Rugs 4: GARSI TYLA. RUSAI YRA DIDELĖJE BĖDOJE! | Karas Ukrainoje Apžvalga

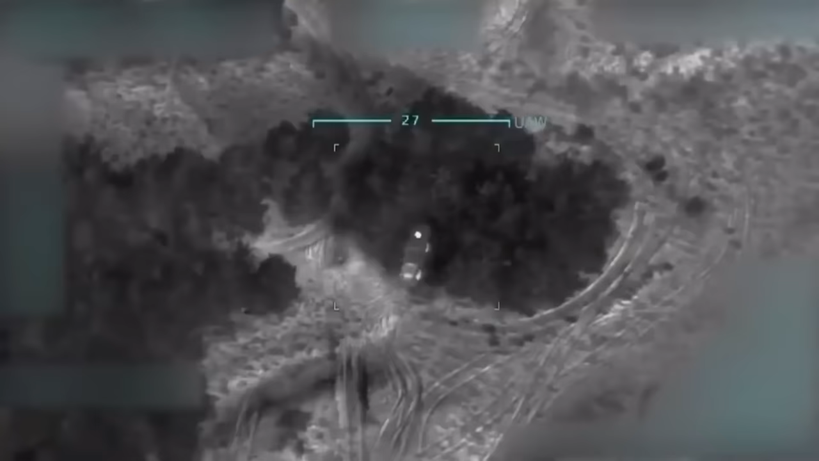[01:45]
Šiandien ukryniečiai atliko dar vieną sėkmingą smūgį rūsų pajėgų koncentracijos vietas.
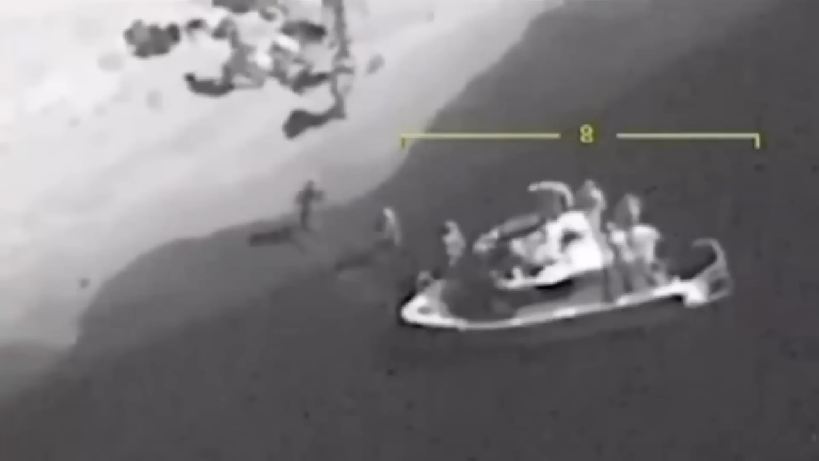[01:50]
Jei vakar ukryniečiai sumėžėjo valtyje su ginklais ir personalu,
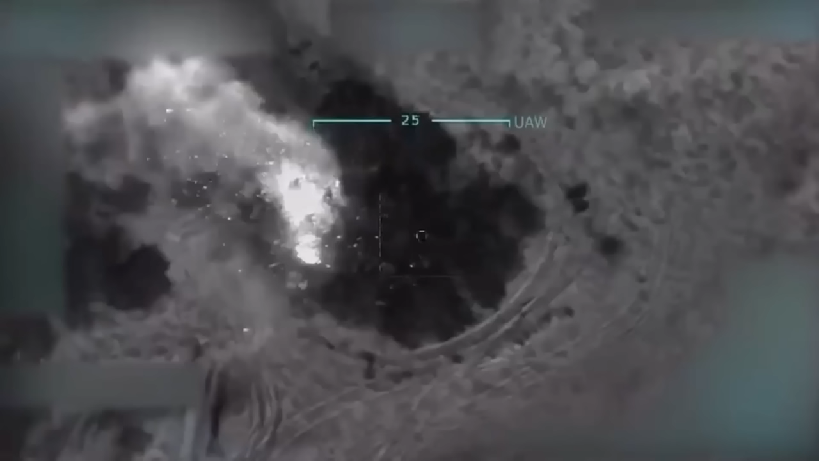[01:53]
tai šiandien jie sumėžėjo į sunkvežimį su ginklais ir personalu tome pačiame regione.